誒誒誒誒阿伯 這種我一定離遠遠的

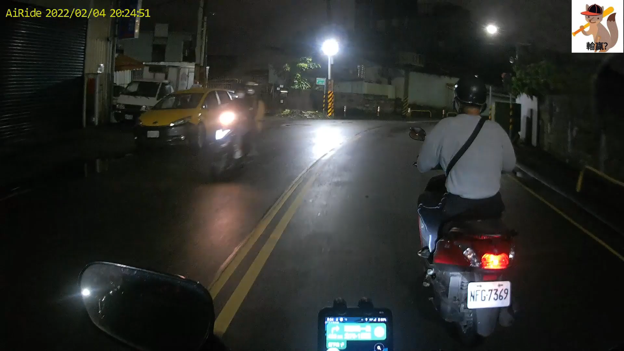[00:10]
哎哎哎哎哎哎哎，打灯啊！他至少要打左转灯，让我知道他要左转嘛。啊，就这样子慢慢飘过去，慢慢飘过去，然后就左转。